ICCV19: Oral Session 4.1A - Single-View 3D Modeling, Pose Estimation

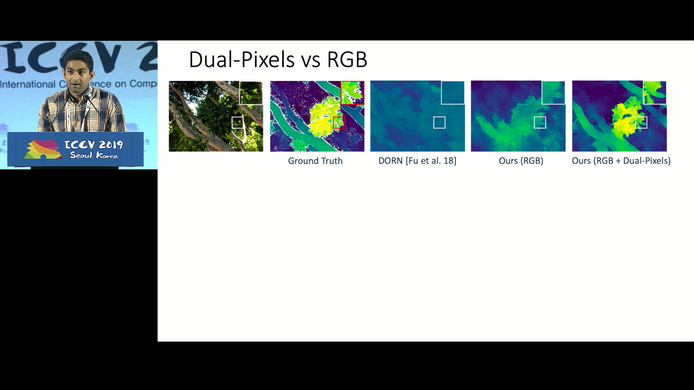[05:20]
Using dual pixels is superior both to our method trained on RGB images alone and also to the state-of-the-art monocular depth estimation of Fu et al.
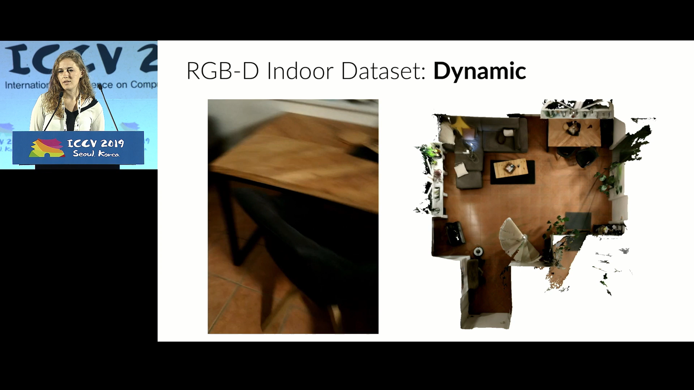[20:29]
We recorded RGBD indoor sequences, as you can see here on the left, and created a 3D reconstruction from it, seen here on the right.
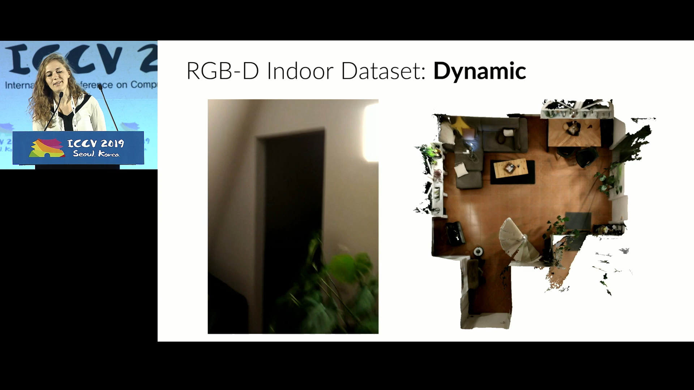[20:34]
We then came back at a later point in time to scan the same space again.
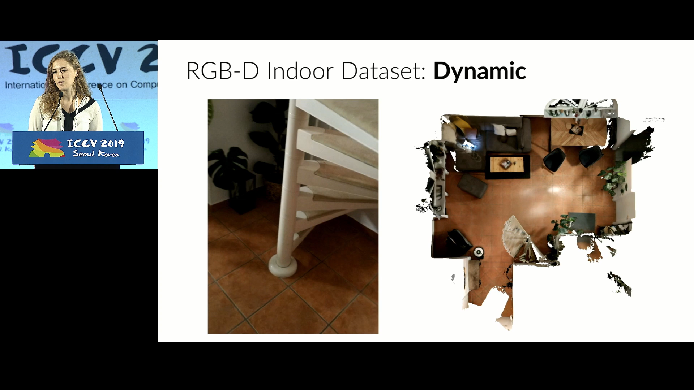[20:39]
This was sometimes the following day, sometimes a year later. Since people live in these spaces, they naturally change.
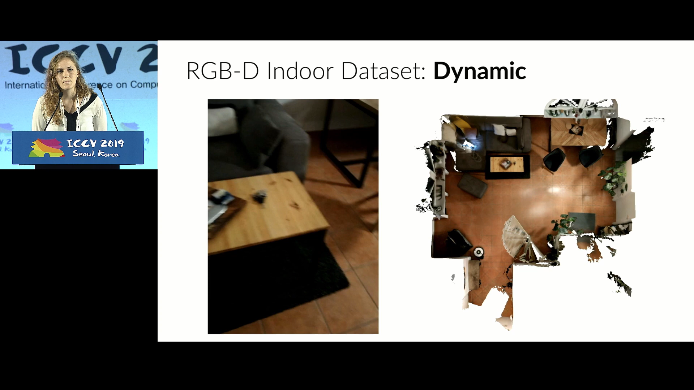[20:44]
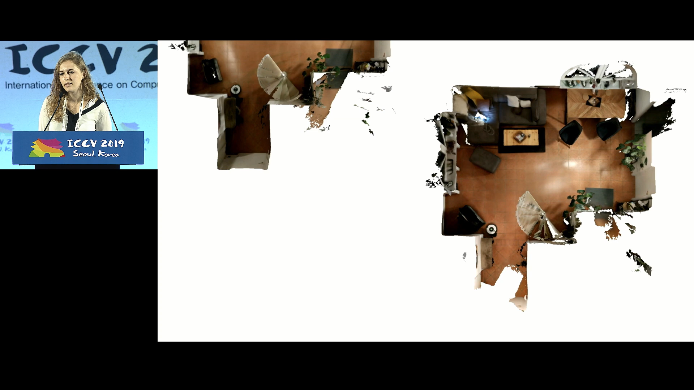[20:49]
So when we look at these two scans next to each other, we see objects moving.
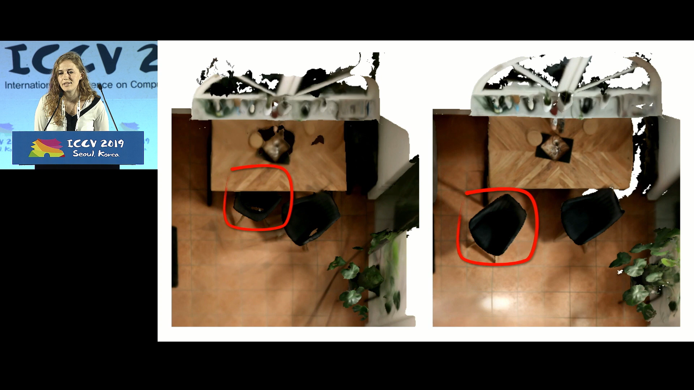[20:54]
Someone probably said here, their local context change. We call the scan here on the left the reference scan.
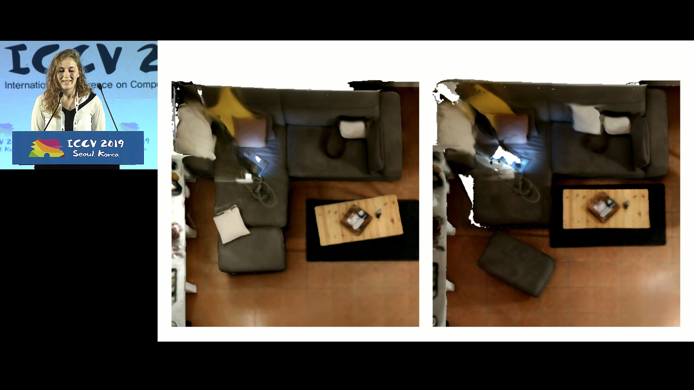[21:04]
We densely annotate each of its object instances by painting on the 3D surface.
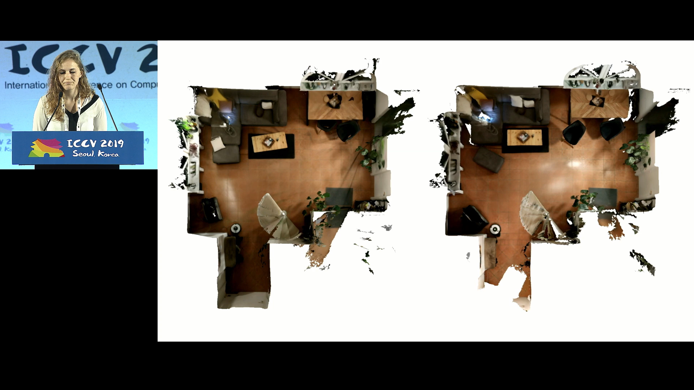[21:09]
When annotating the rescan on the right,
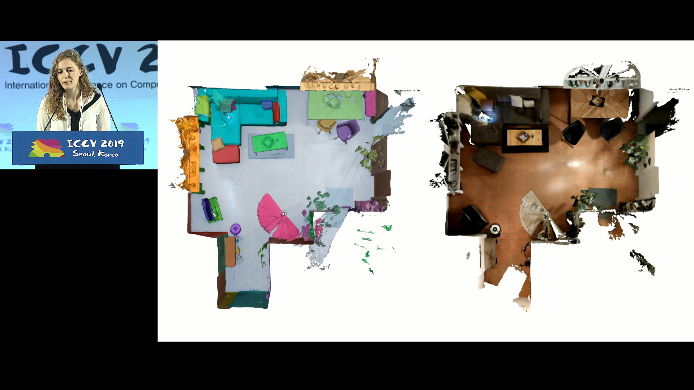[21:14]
we keep these instances persistent, as you can see with the colors.
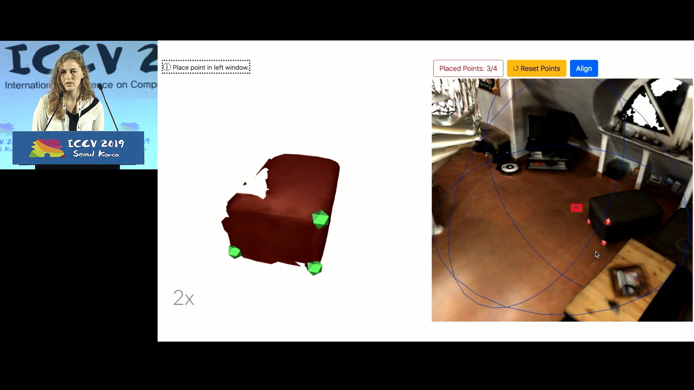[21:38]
This way, each changed object is annotated.
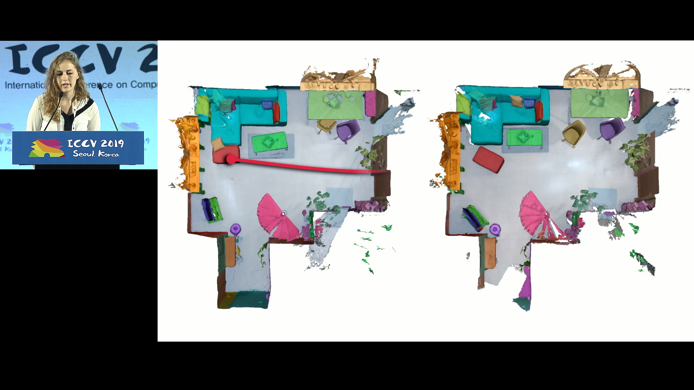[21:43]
In case of instance ambiguities with these two black chairs, all solutions are provided.
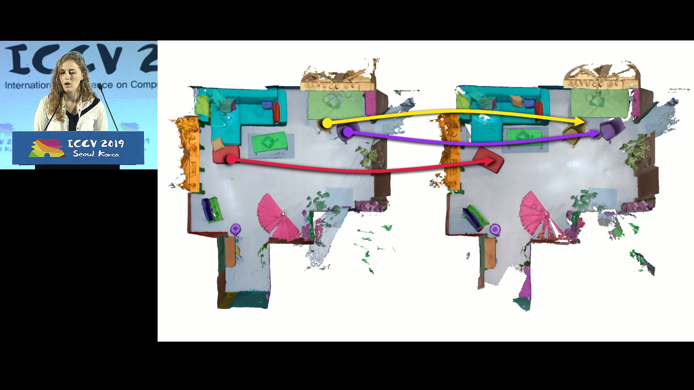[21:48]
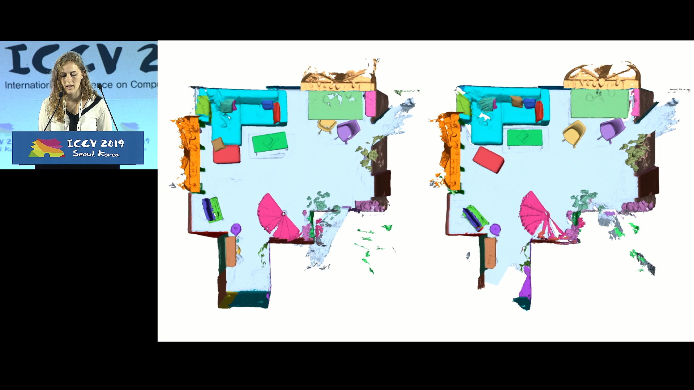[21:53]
The scanning process is then repeated to get several rescans of the same environment with different changes. Naturally, the majority of moved objects involve daily human interaction,
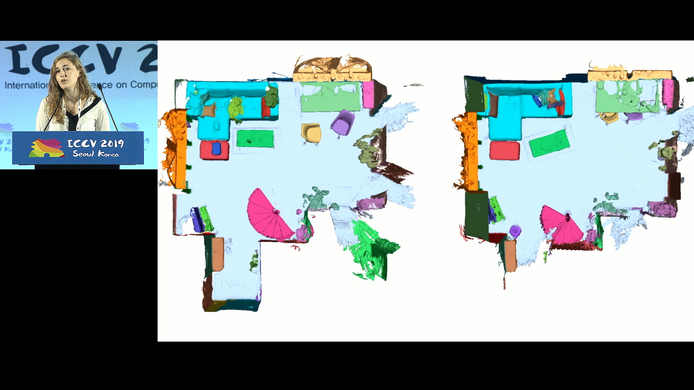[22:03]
chairs, pillows, boxes, or tables. But our data also features bigger room layout changes.
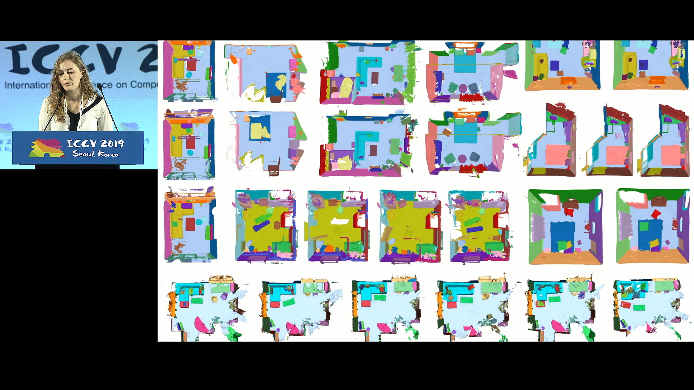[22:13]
We end up with 1,482 different scans of 478 unique scenes.